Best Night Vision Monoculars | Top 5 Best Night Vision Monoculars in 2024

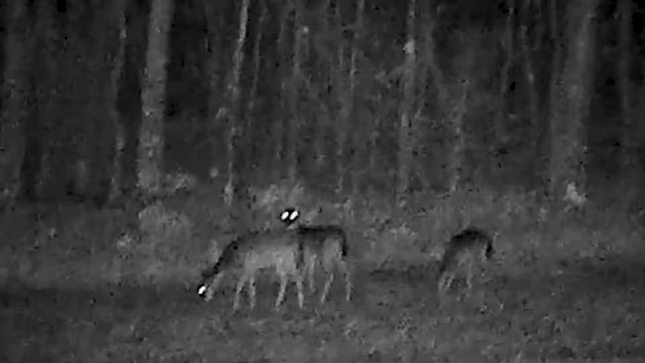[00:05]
It uses infrared light and a green screen to help the user see in the dark.
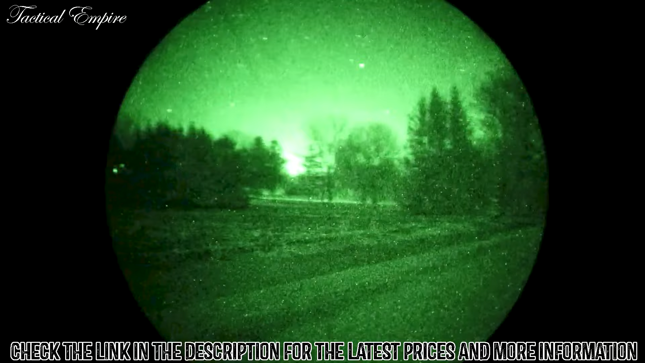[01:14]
allowing for use as a handheld device,
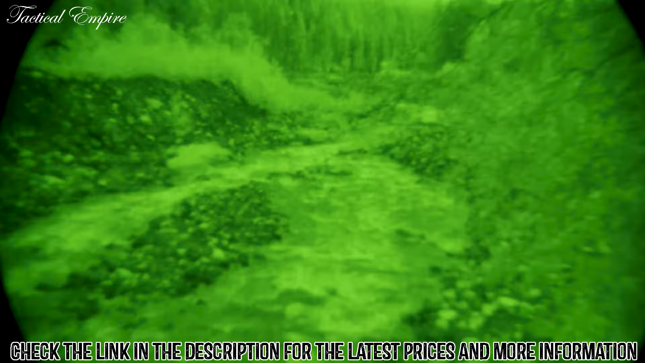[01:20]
head or helmet-mounted night vision monocular, in addition to being adaptable for use with many camera systems.
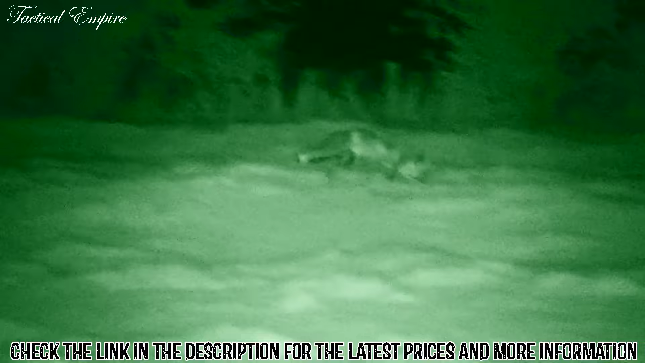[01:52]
This monocular can capture high-definition 1080p video, which you can store on a microSD card and later upload onto a smartphone or tablet.
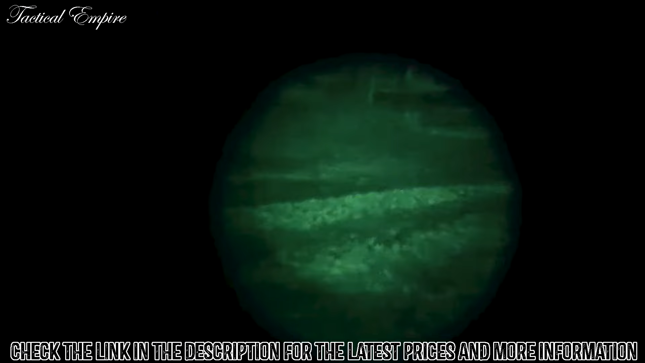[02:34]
The monoculars use a large lens to provide excellent magnification while
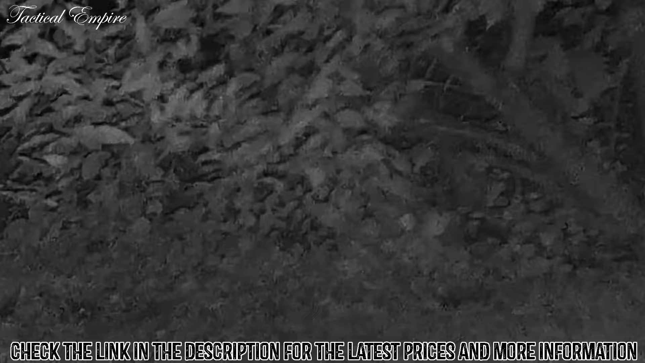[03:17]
The ESSLMB 5x40 Night Vision Infrared Monocular allows you to take pictures or shoot video with sound,